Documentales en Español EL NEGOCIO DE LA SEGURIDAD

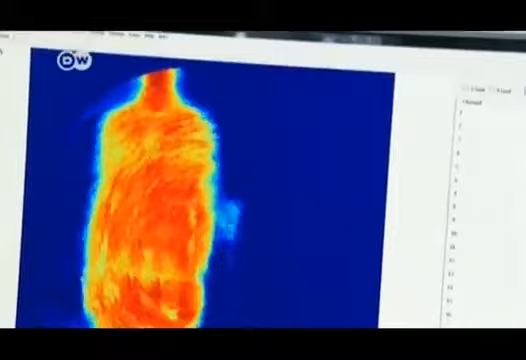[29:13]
finalmente la prueba condicional que también podrá detectar la cámara de terahercios a las armas y otros objetos peligrosos.
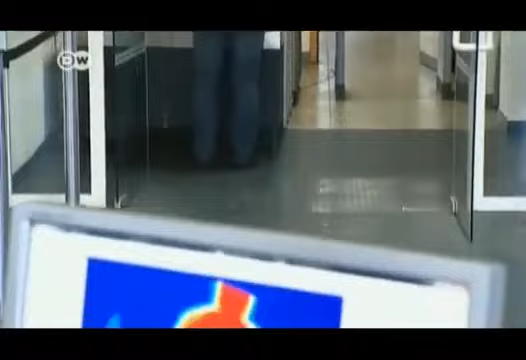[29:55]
Es prácticamente imposible esconder un objeto debajo de la ropa. Sin embargo la sección de imagen está limitada a un metro veinte.
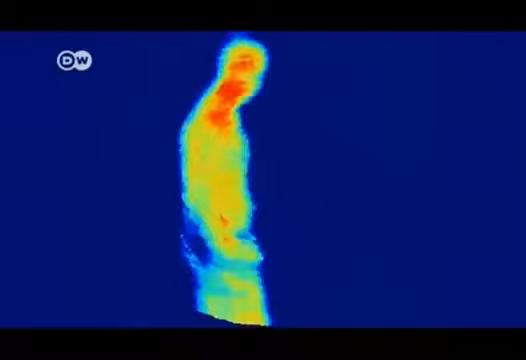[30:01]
El objetivo de May es poder capturar a todas las personas y mejorar la resolución de la imagen.